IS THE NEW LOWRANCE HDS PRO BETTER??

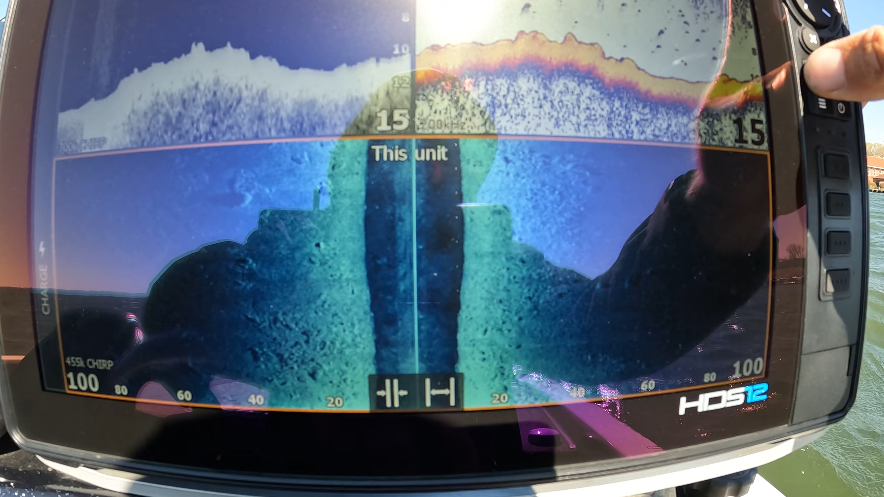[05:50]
could even bump this out to 120 feet and you can
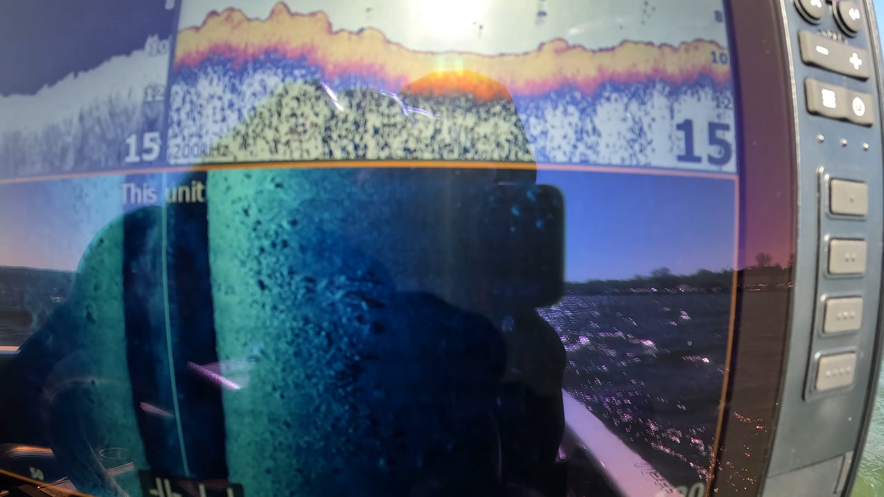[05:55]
still see those rocks you can see the shadows out there hopefully there's not a glare
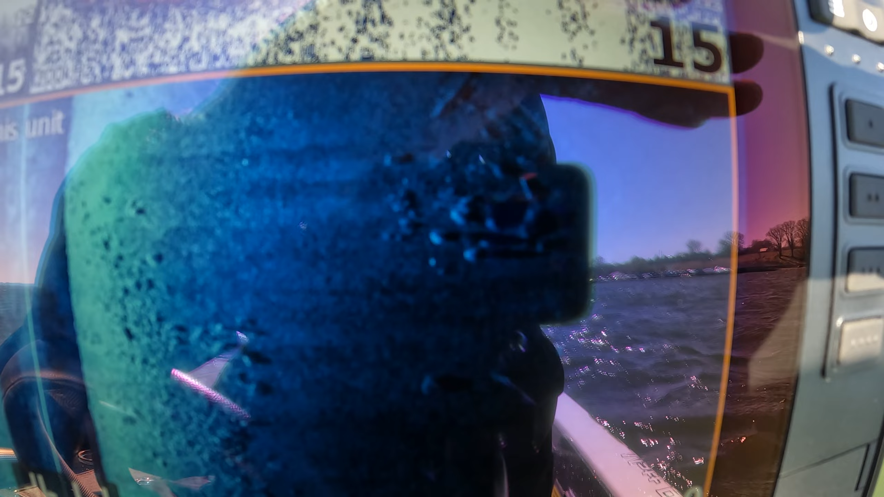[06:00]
it's kind of hard to see on the gopro but you can see those big rocks
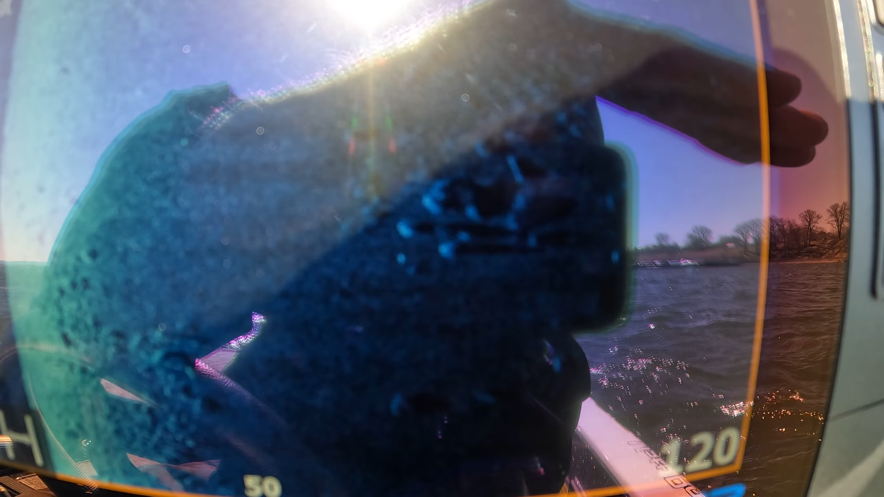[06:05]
and the shadows out there and i'll add a few screenshots here
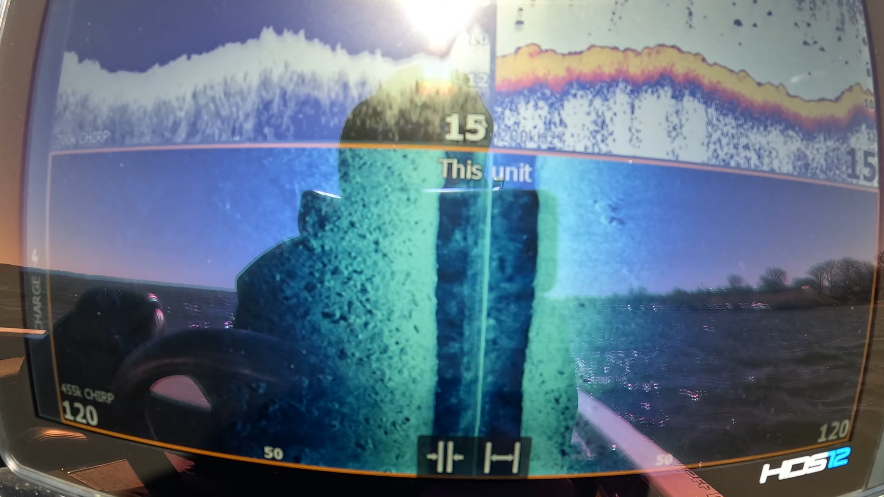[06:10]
to the screen here in a minute but you can see groups of fish so i found some
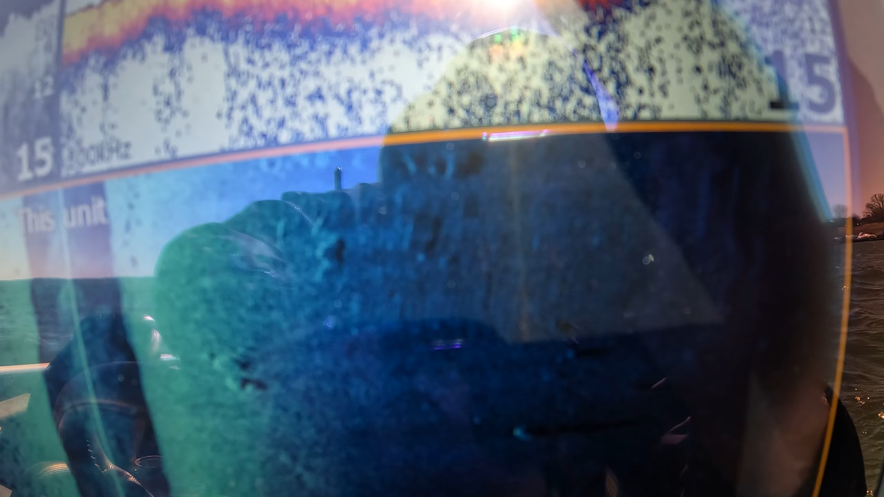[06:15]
groups of smallmouth out here 100 feet off to the side and i can see the dots sitting right there on the bottom really
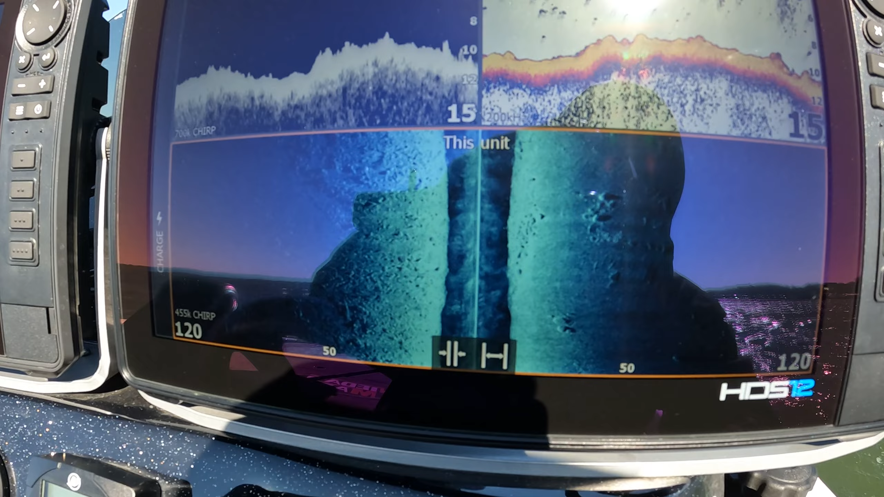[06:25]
impressed with with this hds pro and more specifically that active imaging hd transducer it uh it is a definite upgrade and a must have with that bass fishing electronics
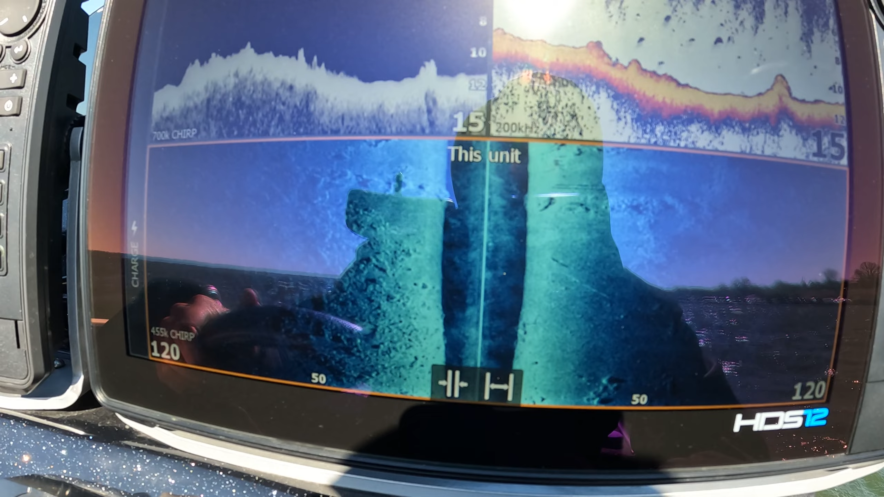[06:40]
jack plate mount but the clarity is absolutely
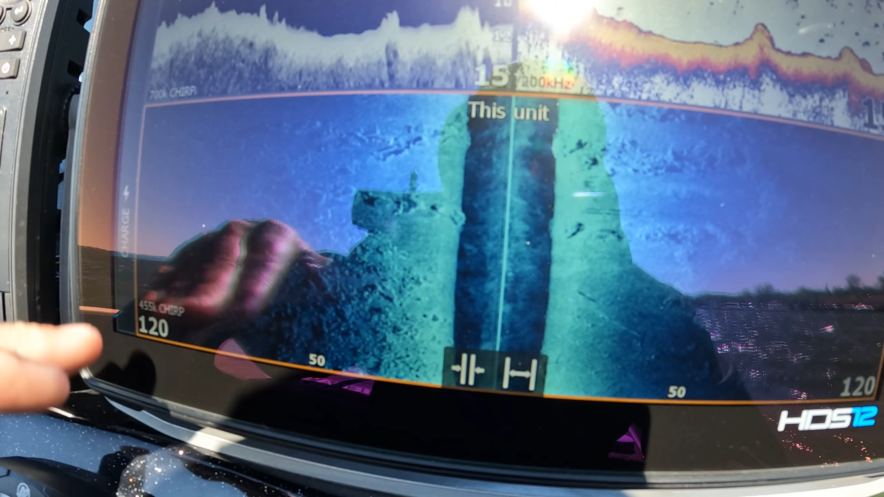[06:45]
incredible you got no interference and uh that mount has a lot to
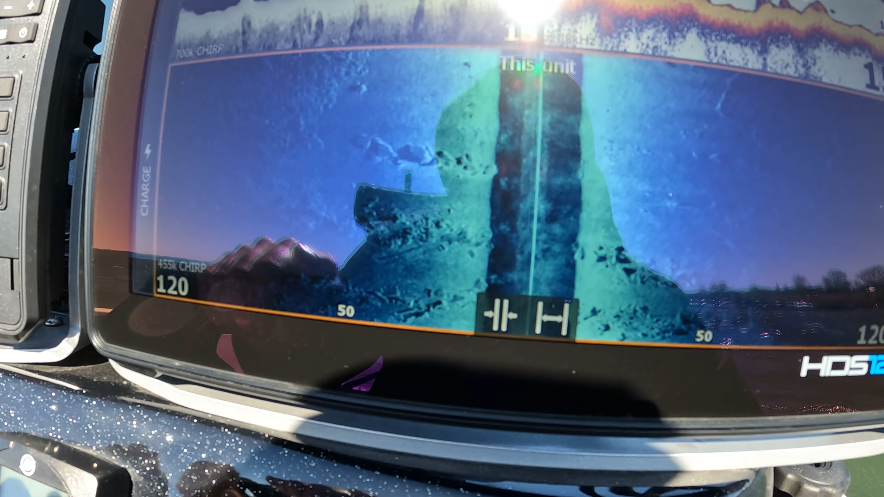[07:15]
i mean we're scanning 120 feet and we could go even further if we wanted but
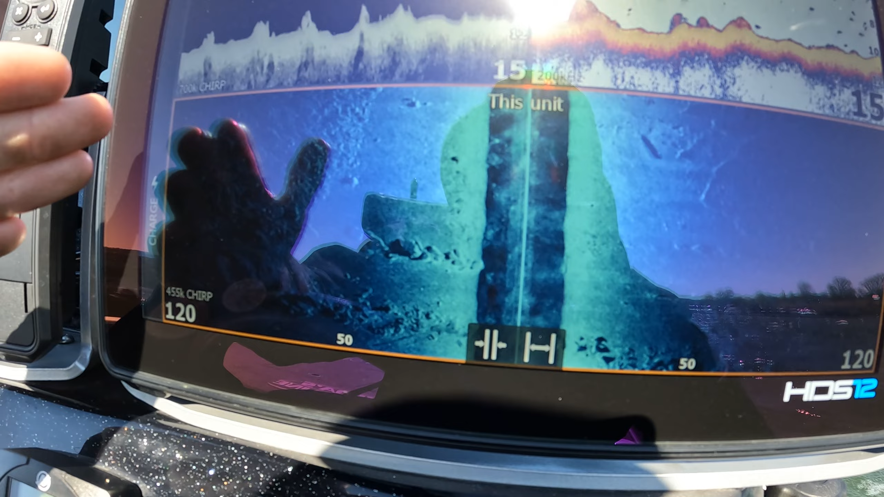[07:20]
it starts starts blacking out once you get so far so this is uh some
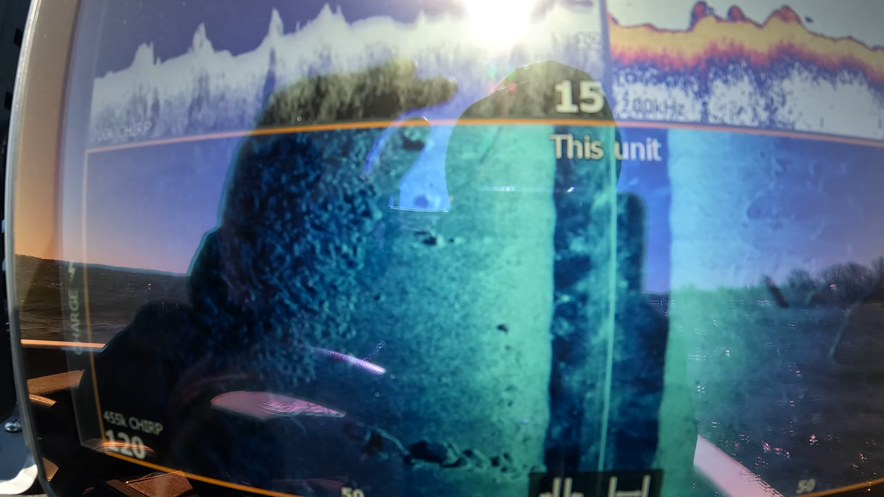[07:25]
really good stuff here trying to block the shadow here so you
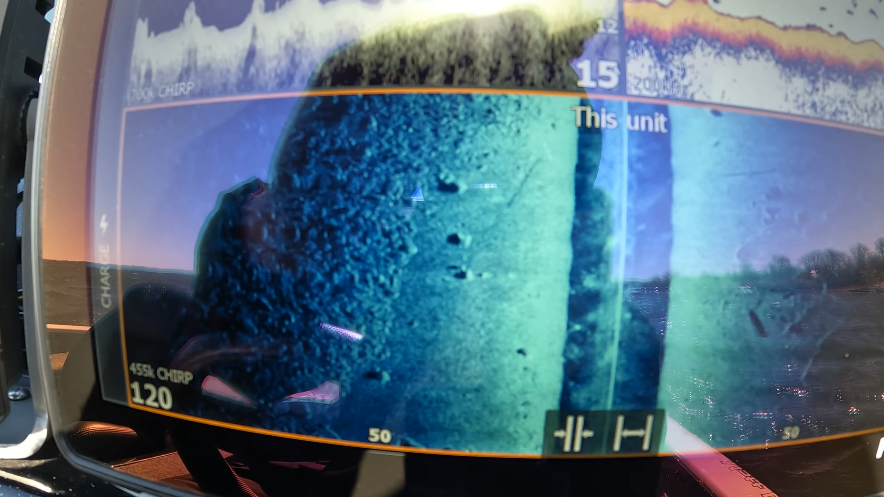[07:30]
guys can see this but this is uh really impressed with this
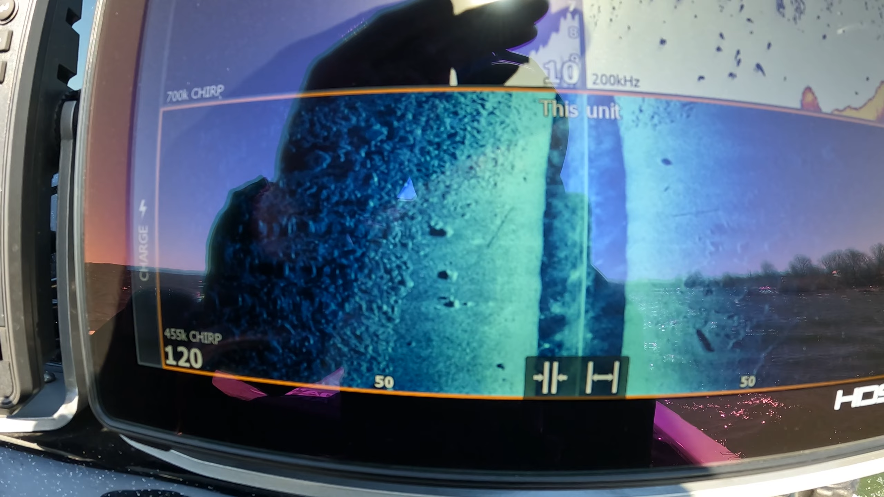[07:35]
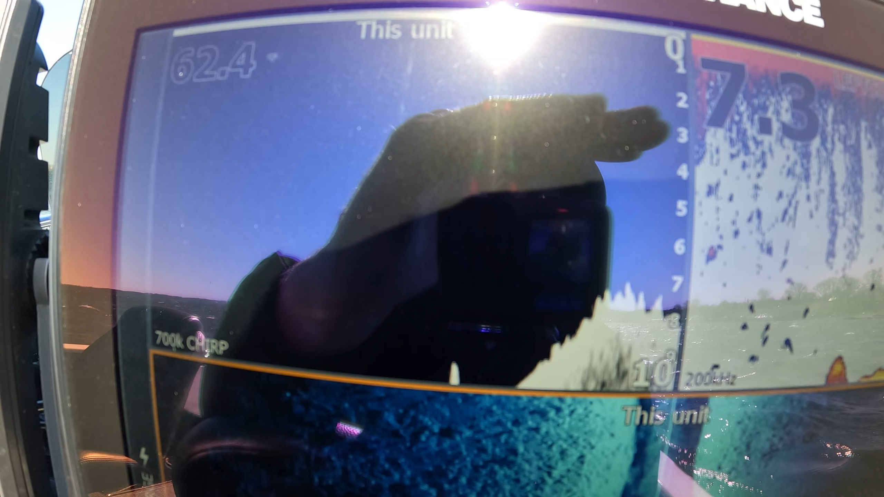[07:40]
like i said that that down imaging the clarity is incredible you
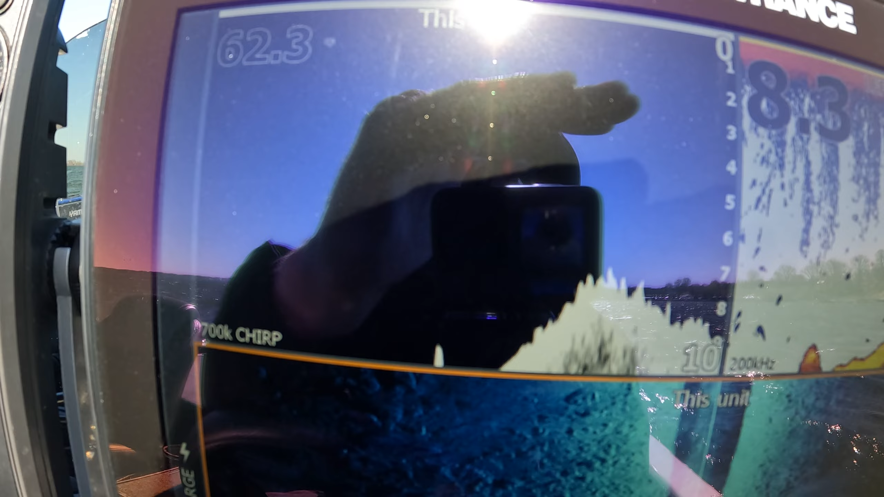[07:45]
know previously it would be all blurred out here and you still see what you're
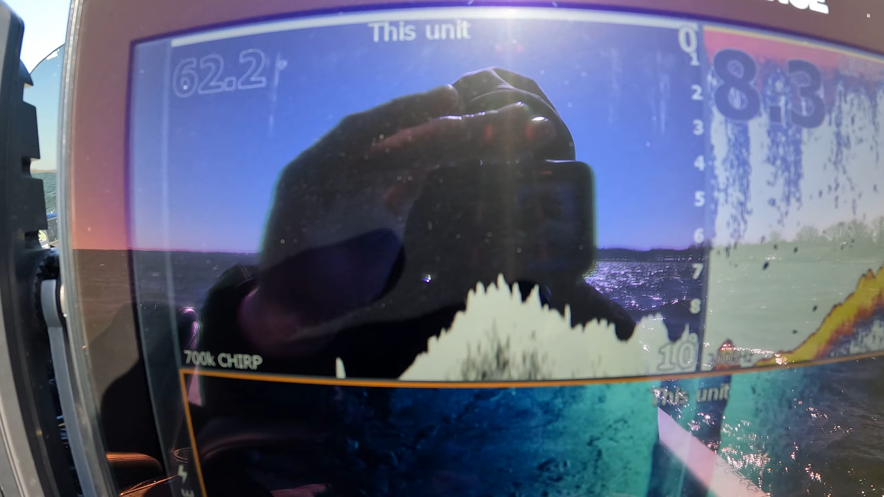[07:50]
looking for but it was not nearly as crisp and clear as it is with this new transducer and mount